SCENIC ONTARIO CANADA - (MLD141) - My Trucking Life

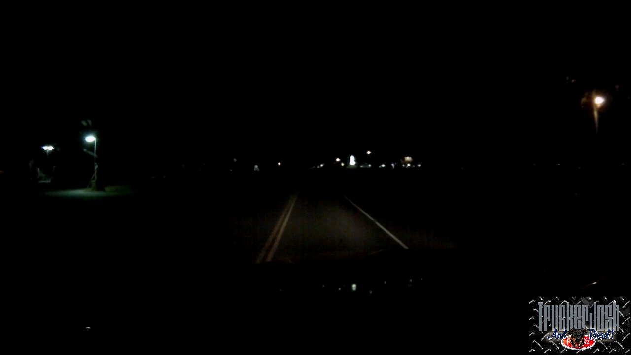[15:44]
We're gonna stop at the Husky here and grab some fuel. Just to make sure that we have lots of fuel going through Northern Ontario, because it's so remote. I don't like to have below half a tank.
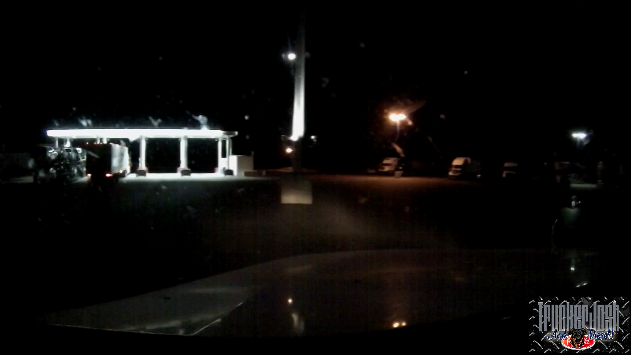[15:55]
Gonna grab us some fuel. Nice and bright.
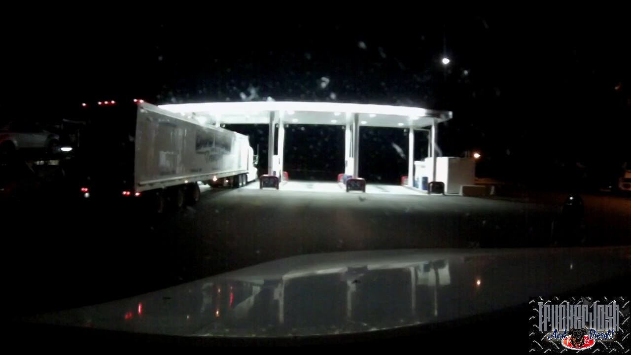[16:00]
They got these LED lights lighting it up there. That's nice. Wow, that's bright. It's like daytime. Nice.